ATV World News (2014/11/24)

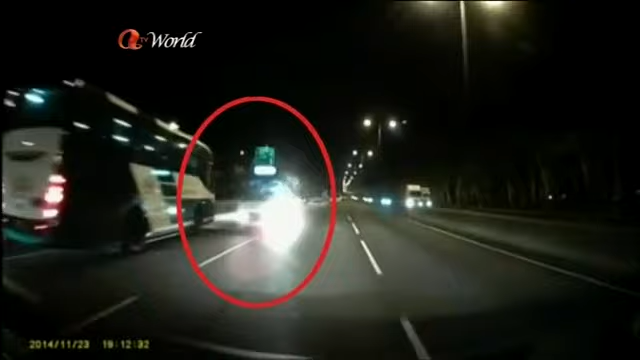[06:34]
A woman in the car with a dash cam video is shocked.
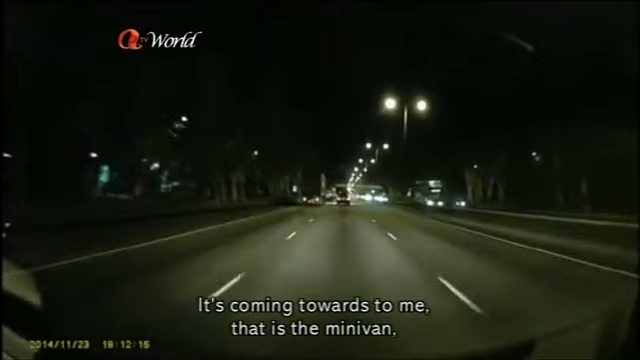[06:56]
There's the minivan, the green van.
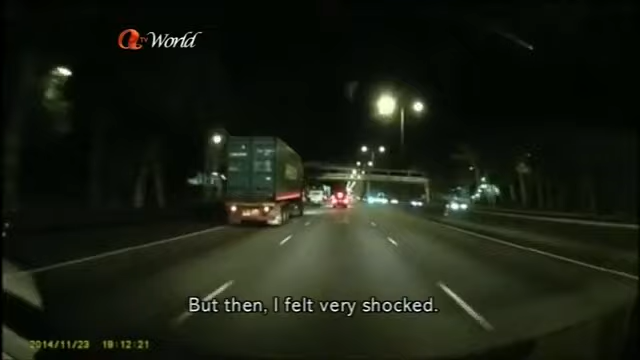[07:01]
But then I feel very shocked. And then I'm trying my best. Try to move a bit to the right thing. The minivan just passed.